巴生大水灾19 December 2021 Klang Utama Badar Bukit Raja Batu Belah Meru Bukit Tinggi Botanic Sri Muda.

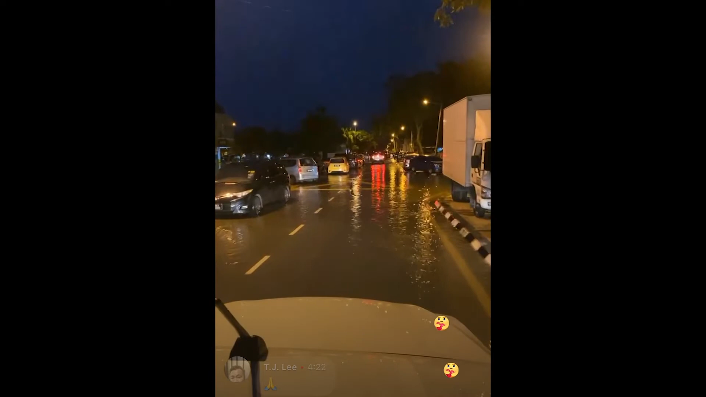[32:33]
需要的可以出来 OK， 有一点毛毛雨啦，这边的水位还是没有什么退啦，哦，还是蛮高的，
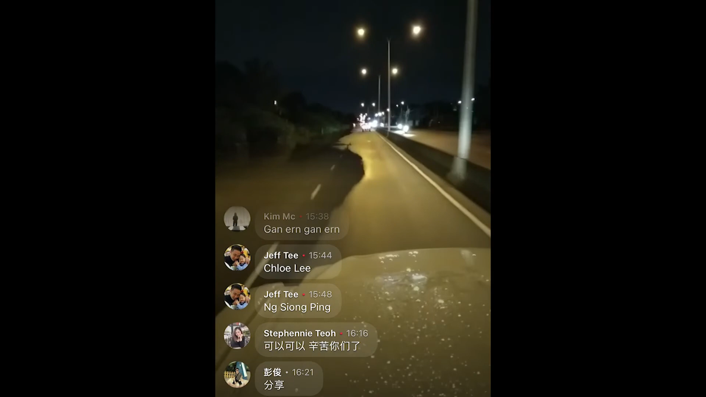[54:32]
水位还是很高，还是很高。
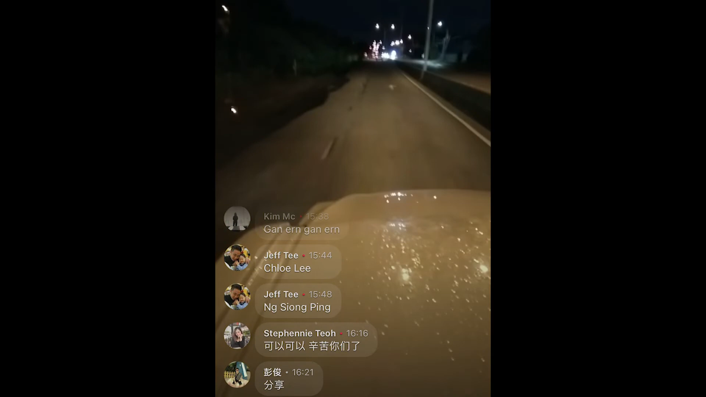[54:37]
现在我们过得去布克拉家吗？